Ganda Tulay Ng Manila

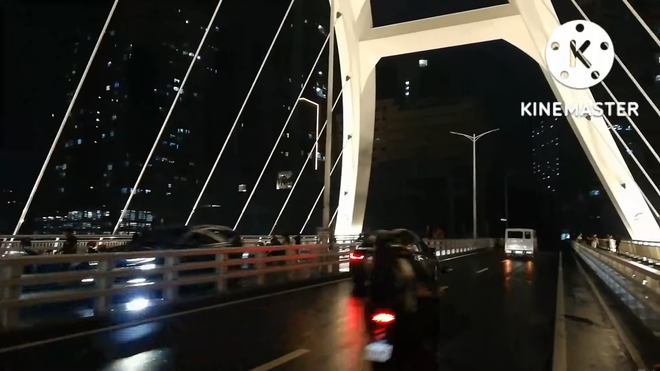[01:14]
kababanggit lang ni Gagamrak no ito ang Jones Bridge, yun ang ganda,